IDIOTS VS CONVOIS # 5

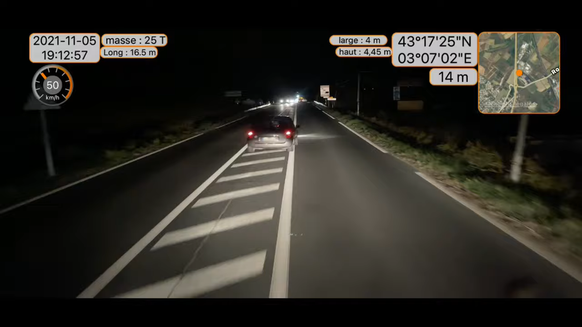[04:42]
He is going to ralentir Damn, calm Look at that, the black line is beautiful
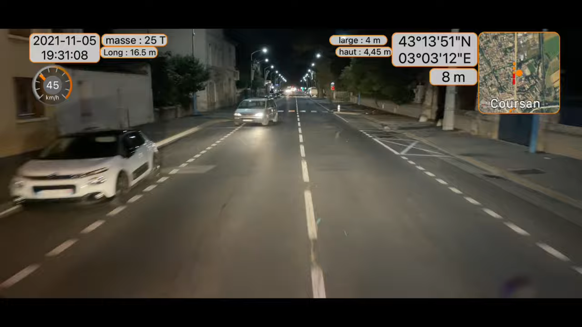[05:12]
Look at that, he is dead Look at that, he is dead He is going to wait for me He is going to stop the pole
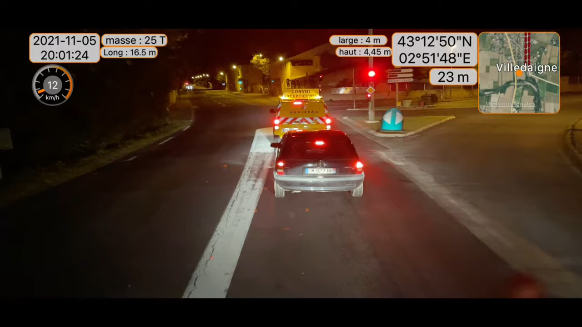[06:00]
The car that he is sold for half an hour He has already lost 15 minutes Yes, he has made a big fire So he is going to work on the Corsa He has done a fuck The driver is behind You will see, there is a pin in your car And it will take off It's not a problem. It's not a problem. It's not a problem, he'll stay behind. He's stuck.